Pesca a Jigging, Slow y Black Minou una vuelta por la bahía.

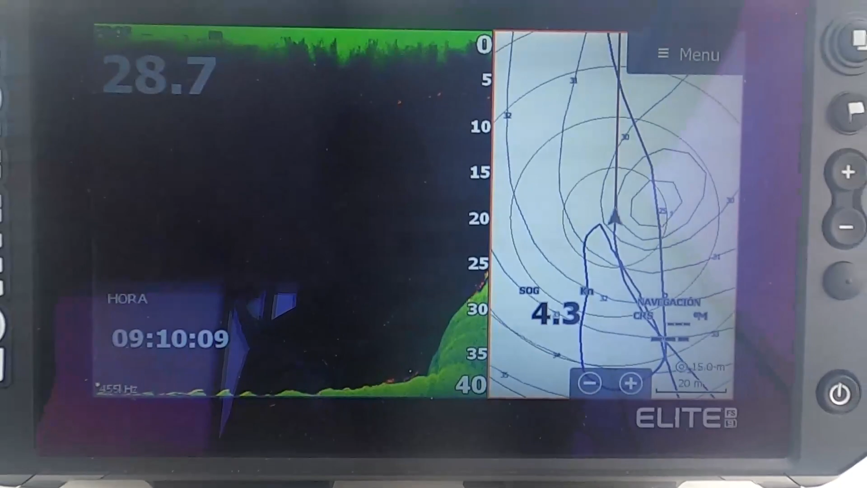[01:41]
On screen: speed 4.3 kn
y lo primero que vemos es esta pequeña sorpresita, en el fondo, pegado al fondo en la piedra,
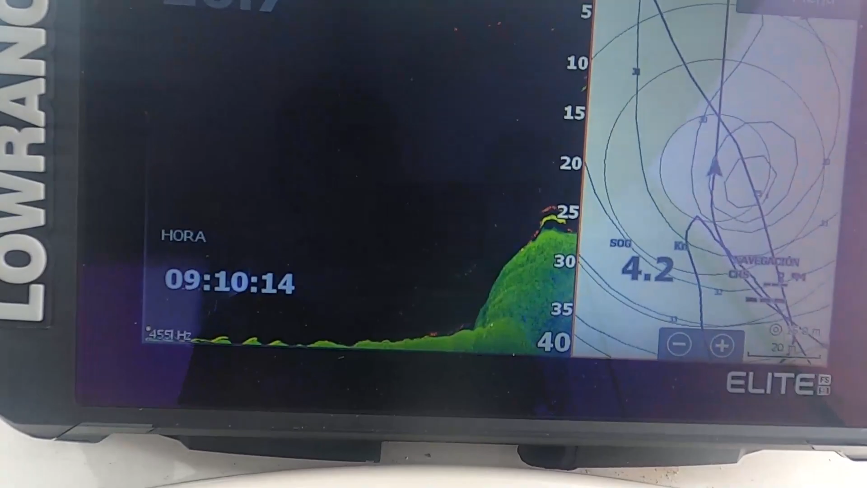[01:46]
tenemos dos manchitas, una más grande y una más chica,
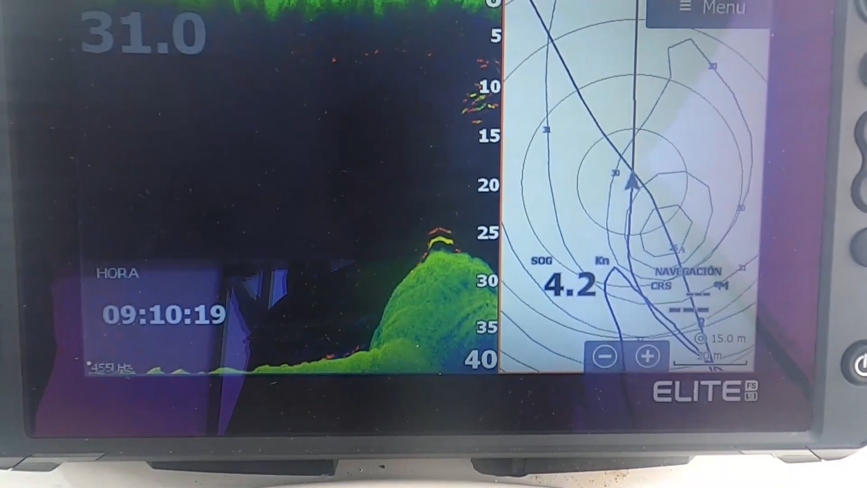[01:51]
On screen: speed 4.2 kn
lo de arriba no son ser violas, debe de ser algún tipo de comezón,